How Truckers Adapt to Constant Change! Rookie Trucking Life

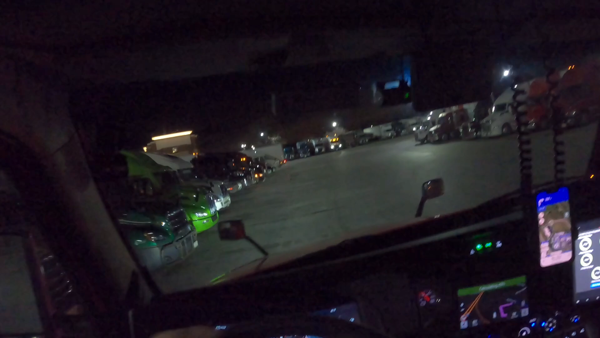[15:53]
So, today is going to be another 1,900 calorie day. We've got to get down to this loves, though, so we can get some food. I was going to get food at this pilot. But, I don't know. I was sitting behind this guy over here. And I thought he was, like, inside. But I think he's waiting to get fuel. And I went around him and he tried to, like, pull up. Because he thought I was, like, cutting in front of him. But I just needed a way.
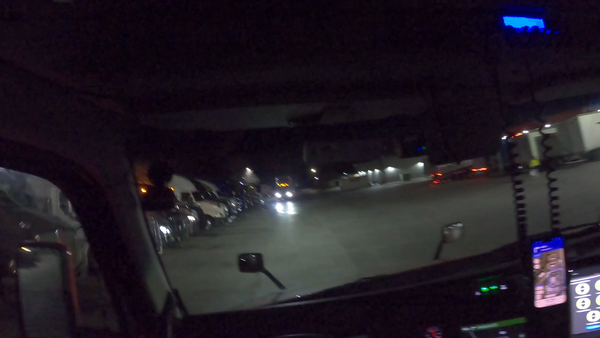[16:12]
So. I hope he didn't think I was going to get fuel. Because, you know, that's not the case. He's, like, looking at me like I cut at him, dude. I didn't cut you. Like, I just weighed in my truck, bro. But, uh, it is hot, dude. It's hot.
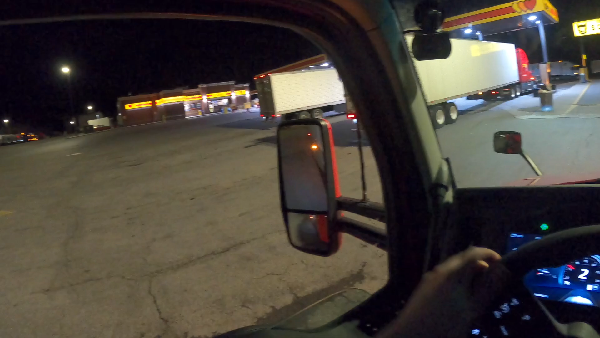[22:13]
Alright, let me lift up my armrest here. This is, like, a perfect spot, dude. All the room in the world. I can smell my brakes, though. Sheesh. There's, like, a huge mountain right there. And, the loves exit was, like, right there. And, I had to just go for it. I'm glad I hit the brakes pretty hard. So, I can kind of smell them a little bit.
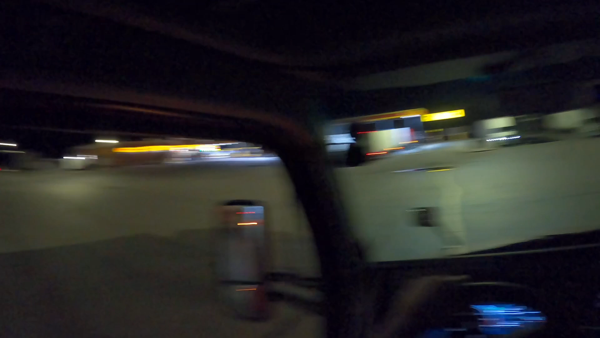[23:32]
Oh, he moved it over about a foot. So, this should work here. Definitely going to be, like, a little bit, like, facing towards the, like, towards that way. Like, when I go to sleep.